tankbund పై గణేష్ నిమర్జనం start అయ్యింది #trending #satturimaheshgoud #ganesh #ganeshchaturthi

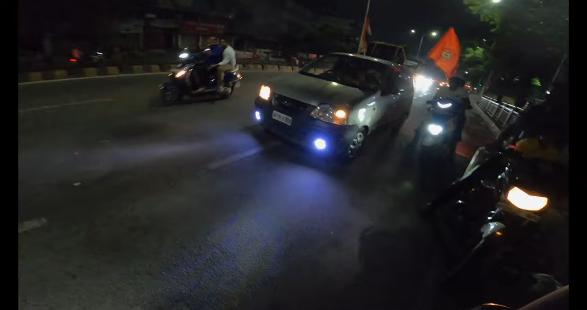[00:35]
సిగ్నల్ పెట్టాలి కనిపిస్తలేదు అక్క,
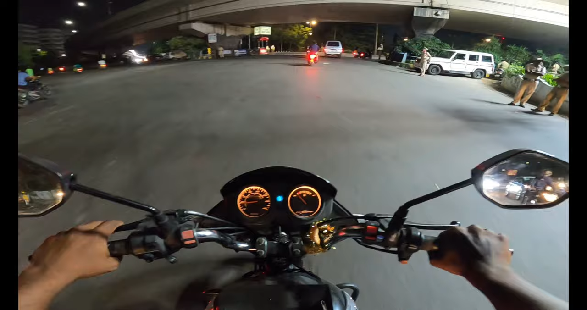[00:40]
అనుకుంటా పోతుంది. అరే మస్తుంటాయి రాడా, మొత్తం బండ్లే ఉంటాయి ఢిల్లీలో పైన. ఓ సింపుల్గా ఫ్యామిలీ కాడికి వెళ్తున్నారు దాంట్లో.
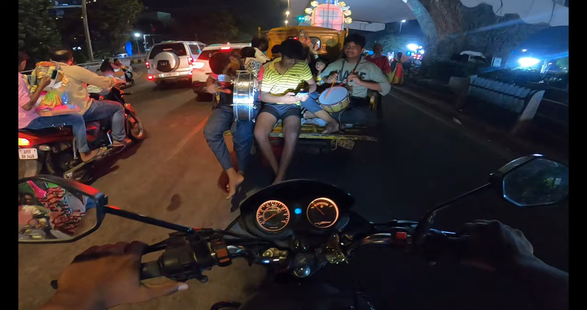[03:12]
కాటేజ్ చూడండి, చిన్న గణేశుడైనా మస్తు మంచి తీసుకోతున్నారు, బాగుంది వెనకాల డెకరేషన్.
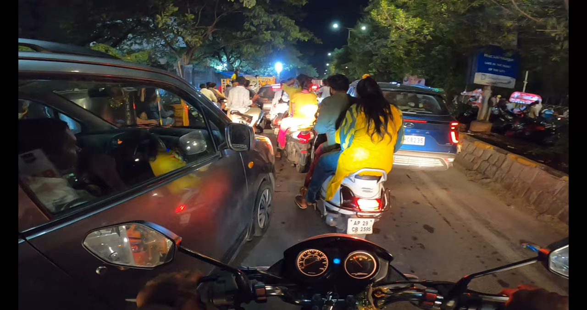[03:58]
అరే ఇక్కడ పార్కింగ్ ఉన్నట్టుందిరా, అందుకెంత లేదులే, పార్కింగ్ ఉన్నట్టుంది ఇక్కడ.